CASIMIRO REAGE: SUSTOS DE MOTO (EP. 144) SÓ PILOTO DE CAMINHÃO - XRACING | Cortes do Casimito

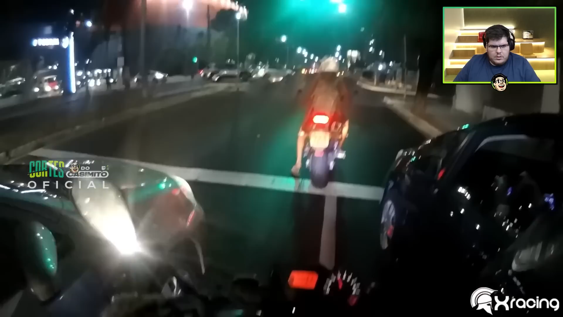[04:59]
meu, hein? É uma pica, né? O cara vendo o carro na frente dele e o carro vendo a moto.
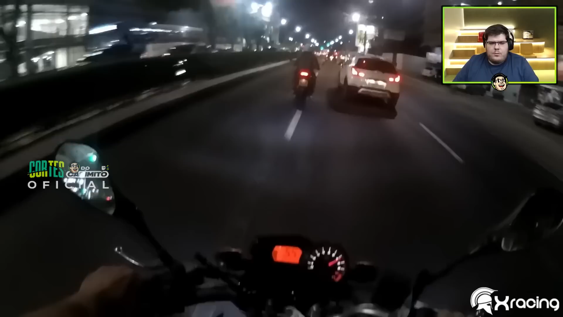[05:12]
Os dois tentam ir pra cima do outro, né? Brincadeira, cara.
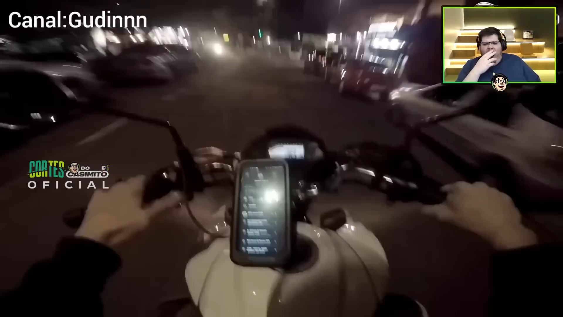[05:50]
Ela é bem mais. Olha o Gudinho de novo aí. Louco do caralho. Só dá ele, hein? Olha o doido aí. Que arrombado, mano.
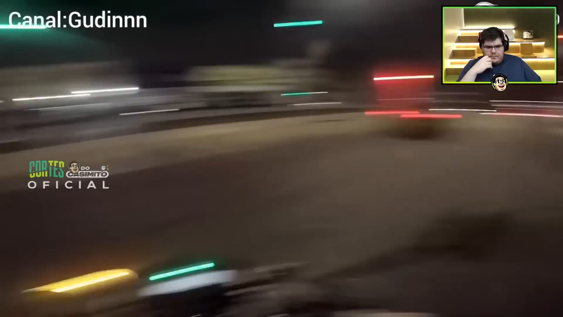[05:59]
Que arrombado, mano. Já passei devagar. Desse aí, ó.
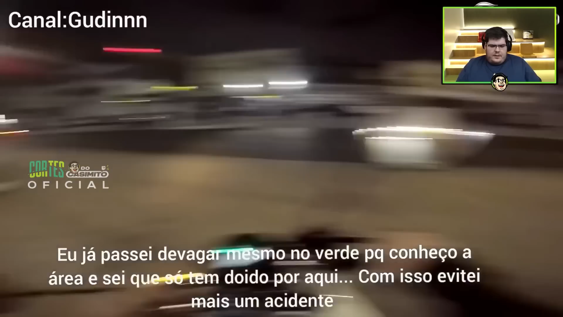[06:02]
Mesmo no verde, porque conheço a área e sei que só tem doido por aqui. Com isso ele tem mais um acidente. Caralho, foi gênio. Se ele passa acelerado, filho, ele ia voar. Vou voltar só pra filmar a placa desse arrombado.
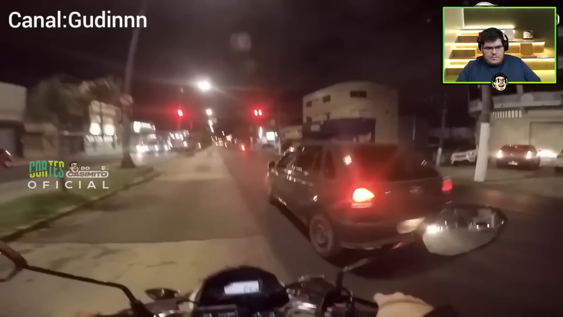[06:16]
O bagulho tava verde pra mim, tio. Puta pra avançar, você vai pro primeiro. 293 reais e 7. O bagulho tava verde pra mim, tio.